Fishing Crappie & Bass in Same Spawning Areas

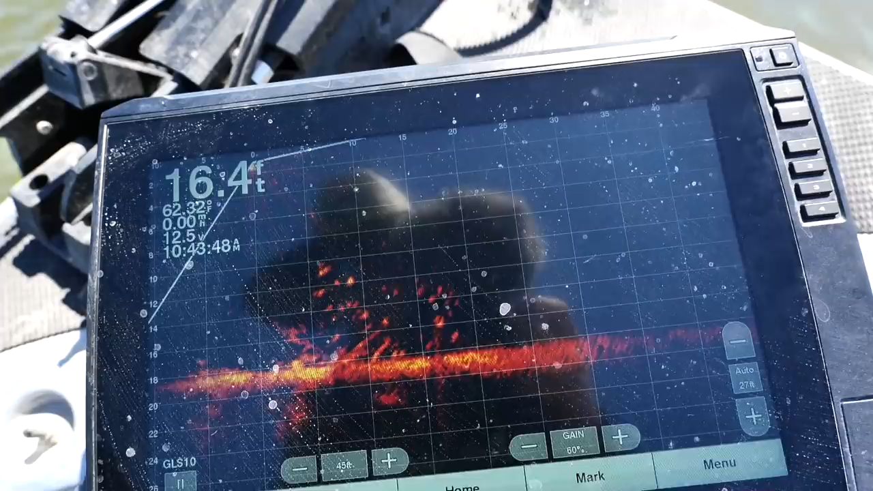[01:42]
On screen: depth 16.4 ft
Just a swarm of little ones. You see fish that are the size of your jig probably not going to be crappie.
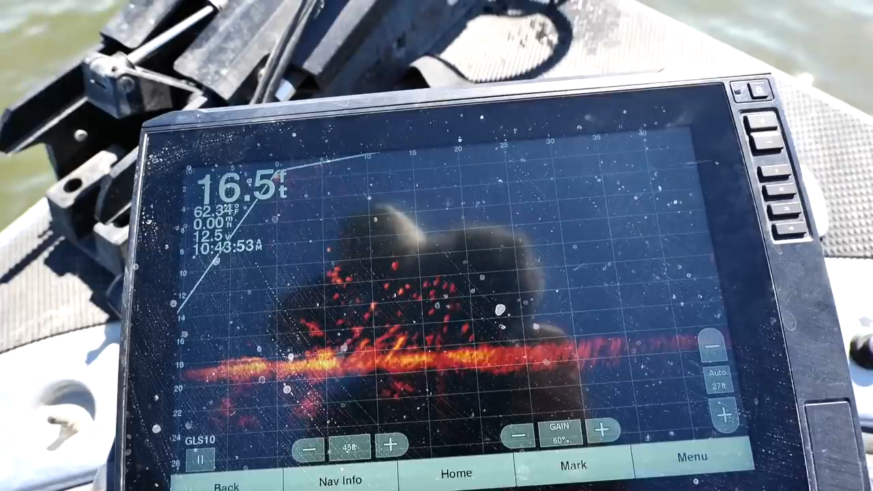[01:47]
On screen: depth 16.5 ft
These are probably a little yellow bass. I can feel them tapping it. Oop!
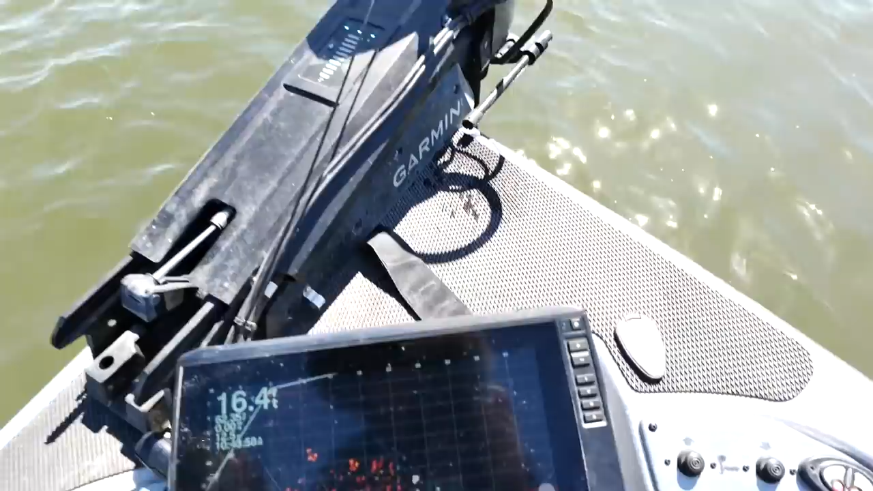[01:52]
I just had one on. They're not getting the hook. They're just kind of getting the end of the plastic.
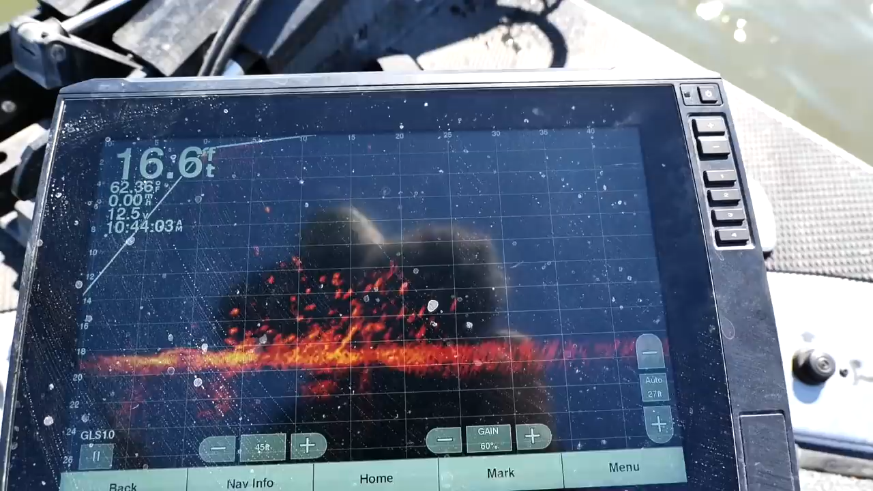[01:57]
On screen: depth 16.6 ft
You can see that little one eating it there. I'm sure if I dropped a spoon I would get shellacked.
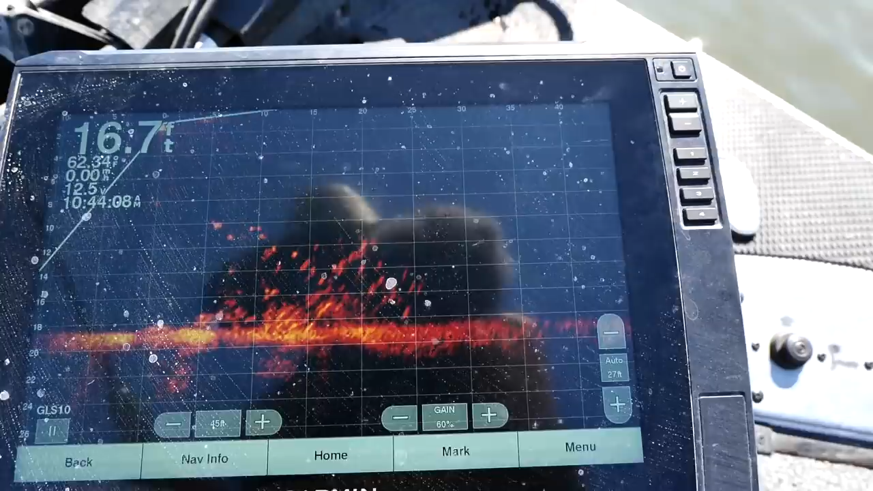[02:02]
On screen: depth 16.7 ft
These are not crappie. Looks like these are school yellow bass.
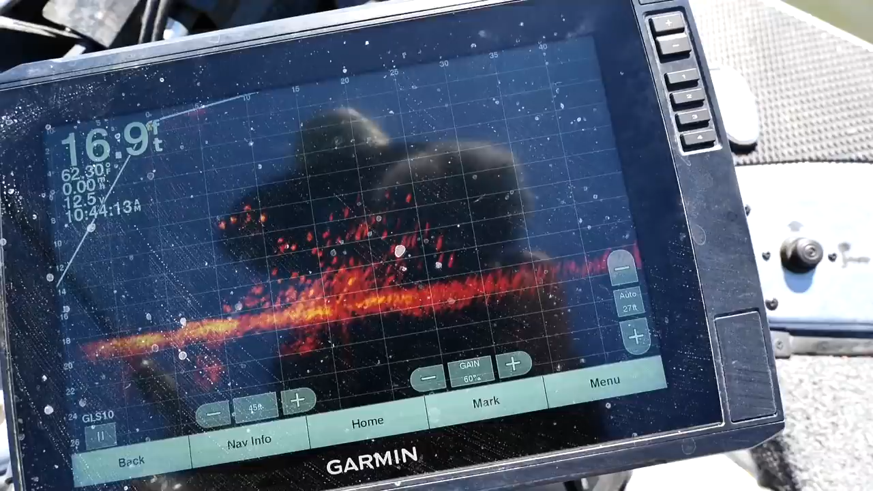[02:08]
On screen: depth 16.9 ft
They are delicious. These are delicious fish to eat.
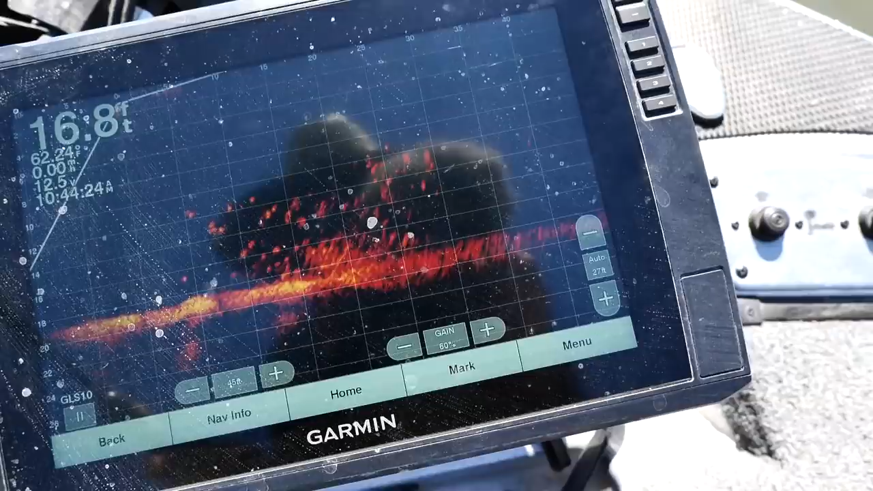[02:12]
On screen: depth 16.8 ft
They are not the crappies we're looking for. The crappies.